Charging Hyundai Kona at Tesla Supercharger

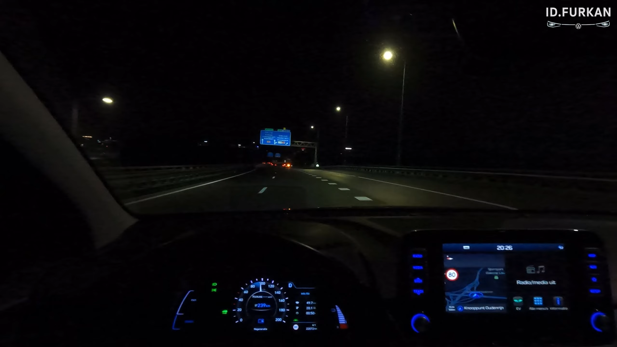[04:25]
so we arrived at the supercharger in aimness
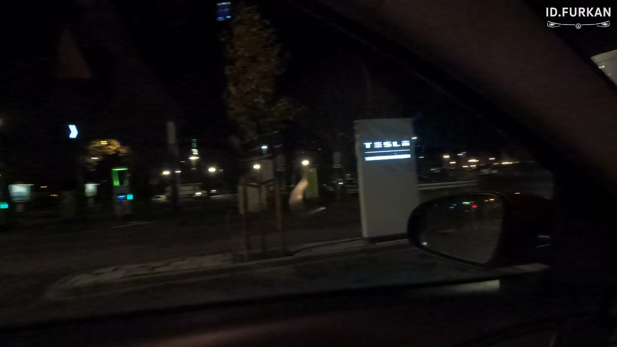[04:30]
right there these are v3 three and we